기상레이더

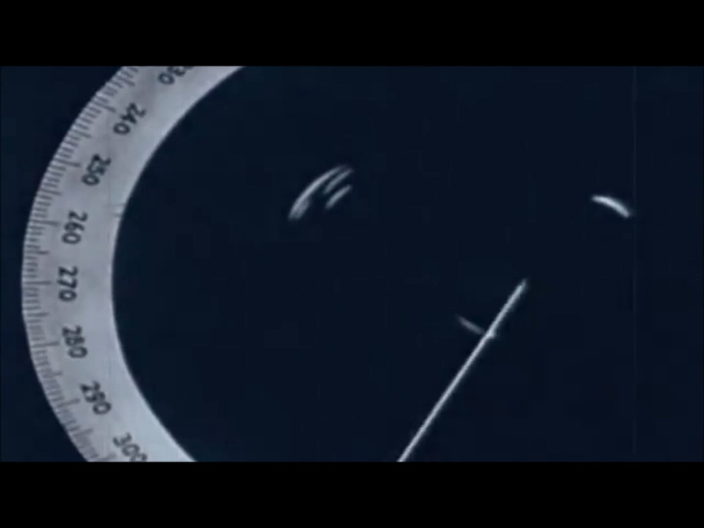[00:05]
안테나를 통해 대기 중의 전자파를 발사, 구름 속에 비, 민, 우박 등이 부딪혀 되돌아오는 신호를 분석하여 비구름의 상태를 입체적으로 파악하게 됩니다.